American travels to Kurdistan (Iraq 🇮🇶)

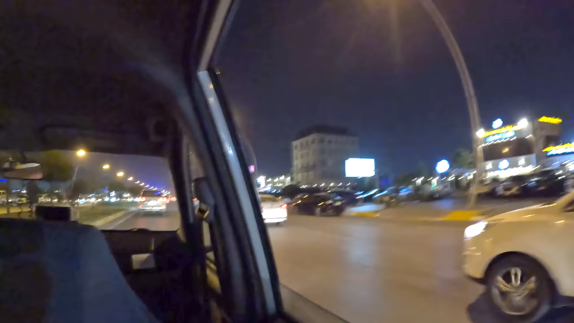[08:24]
I know we're pretty close to the hotel because I remember seeing on the map, the first thing that popped up was KFC when Yad was telling me where to go. And yeah, it seems like there's a lot of stuff going on down here. Erbil Sports Center on this side. Yeah, it looks like everything's lit up.
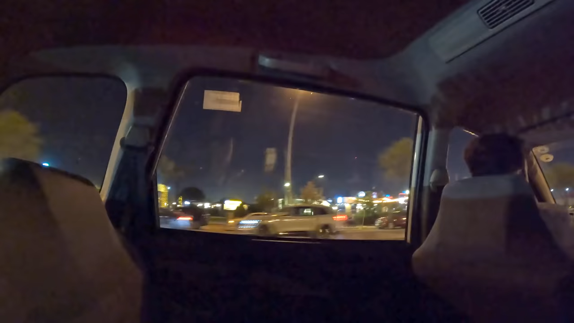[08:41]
Must be a place for night owls out here. Ghazali Street. Oh, I think someone recommended that to me.
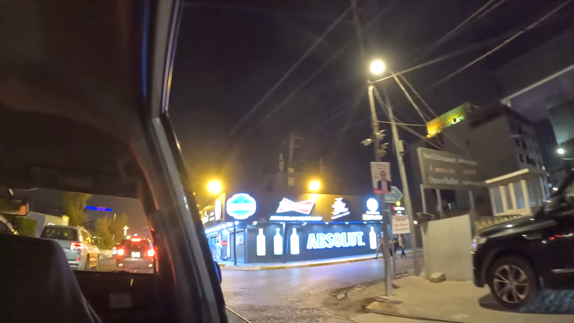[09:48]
Oh, they like their booze here. Another massive Absolute sign. This place is happening.
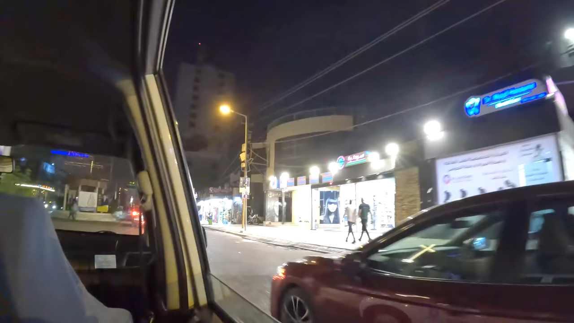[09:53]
Oh, they've got shawarma there. Oh yeah.
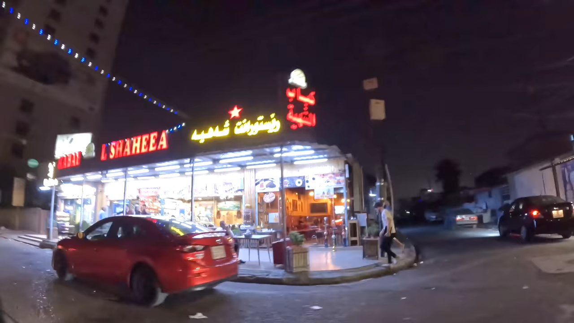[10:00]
Kebab there. Oh yeah, this is the place to be.
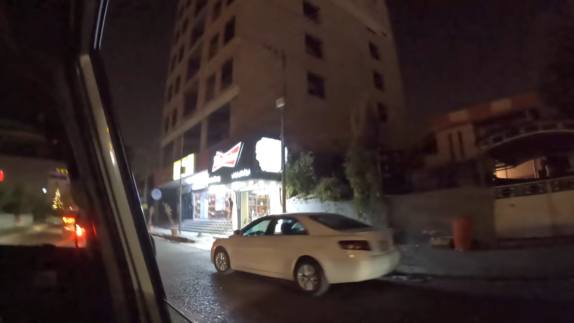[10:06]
That looks like some delicious food.